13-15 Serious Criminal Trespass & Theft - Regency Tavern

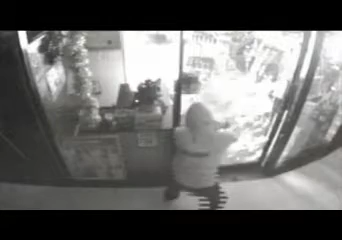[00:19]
Security cameras captured an intruder using an axe to smash through the front doors of the Regency Tavern around 3am on Boxing Day last year. Once inside, the man broke into the pub's bottle shop and stole alcohol escaping before police arrived.